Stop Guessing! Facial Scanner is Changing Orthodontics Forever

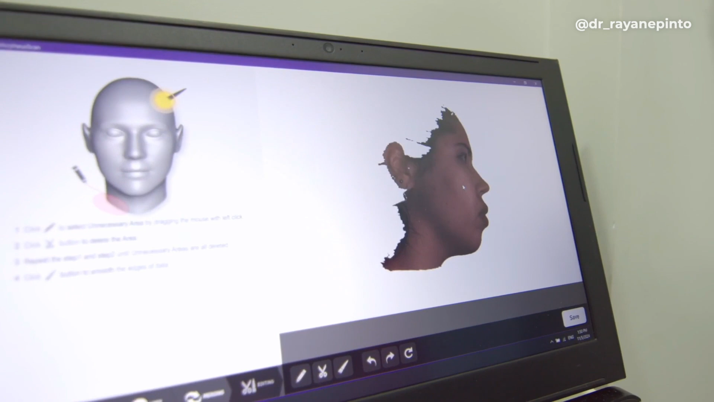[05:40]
your patient's face will be rendered in 3 dimensions, and that's when it begins.